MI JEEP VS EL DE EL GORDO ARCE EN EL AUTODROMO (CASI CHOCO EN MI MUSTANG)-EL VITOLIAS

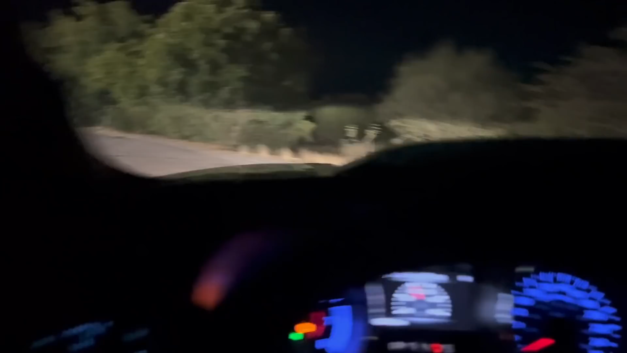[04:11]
Tenía rato, plebada, que no venía para este lugar, miren.
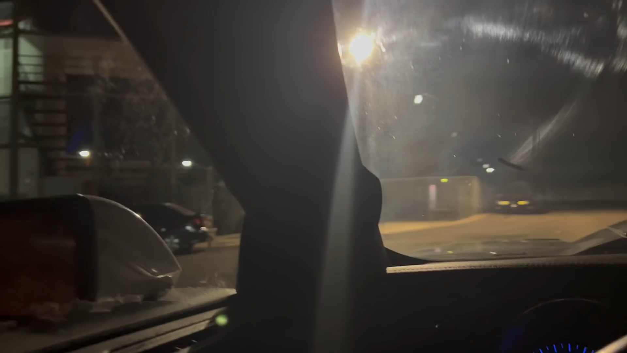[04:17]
Si hay carritos, si hay. Miren, hay Honda, Mustang.